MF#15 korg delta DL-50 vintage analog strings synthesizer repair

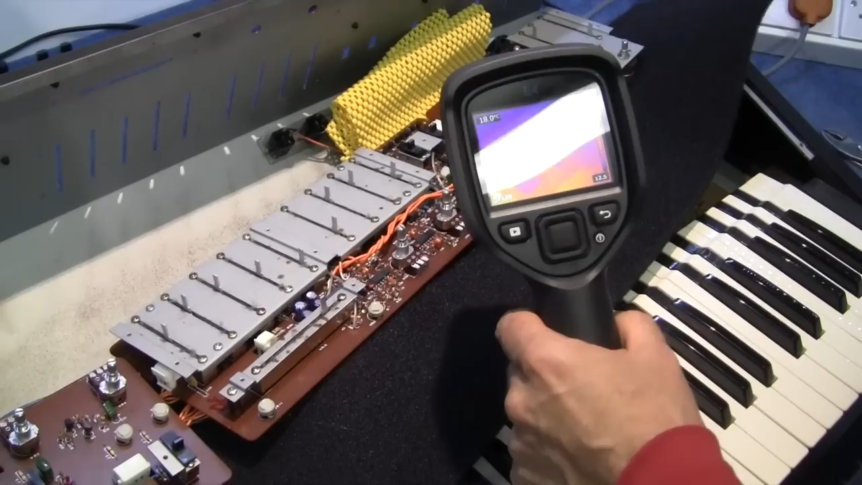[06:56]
There's nothing that looks too, sort of, you know, over the top.
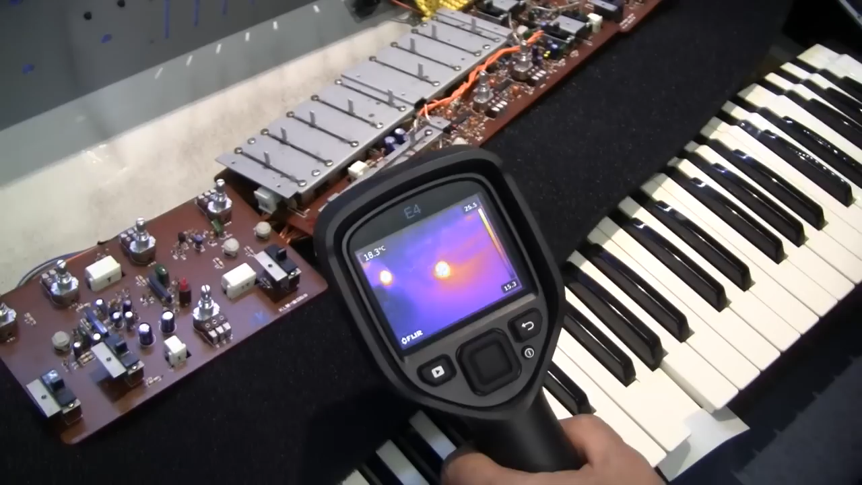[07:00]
These variable resistors, yeah, they're quite warm.
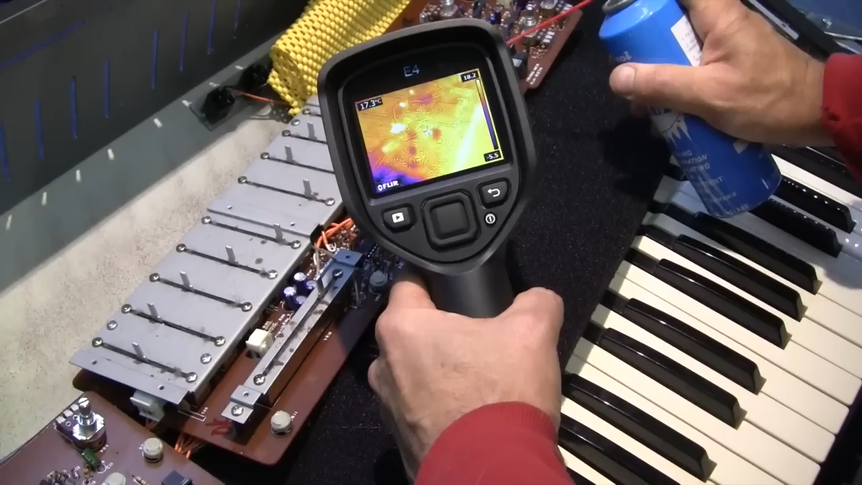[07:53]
On screen: spot 17.3°C
On the synth section board, you've got the resonance,
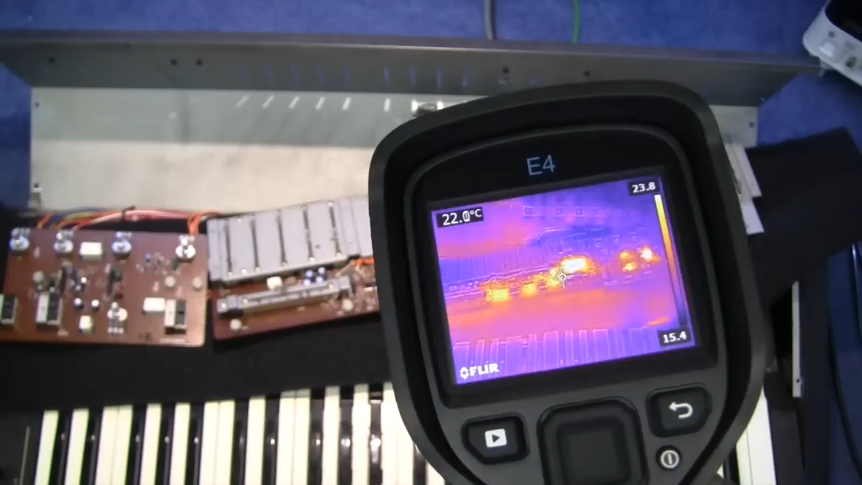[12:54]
On screen: spot 22.0°C
And it tends to dry up the capacitor.
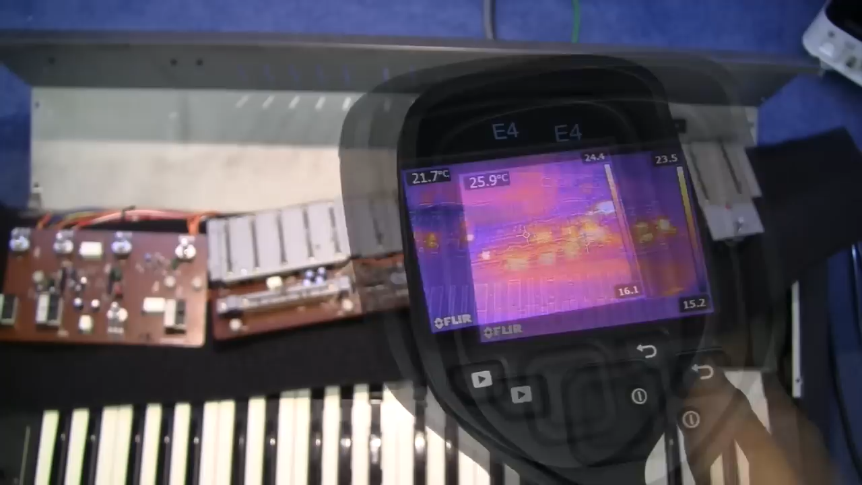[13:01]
I'm just checking now with this camera to see where any hot spots are. And of course all the chips are heating up as they would do, as you would expect.
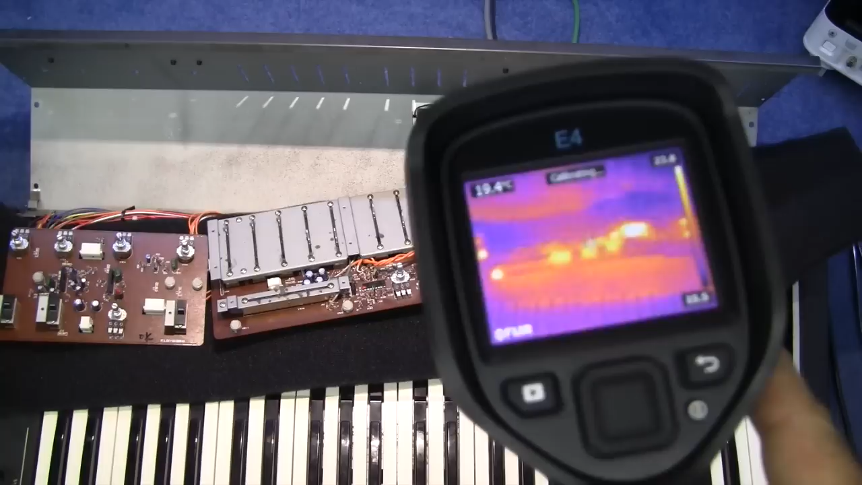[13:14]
But it doesn't look like anything else on the board is getting warm. I can't even find any hot resistors.
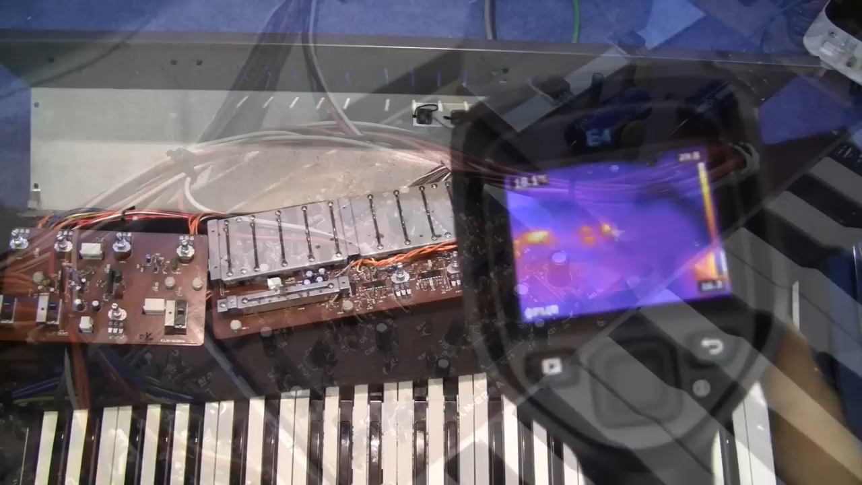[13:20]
So one of the recurring problems that happens with old synthesizers like this is the capacitors.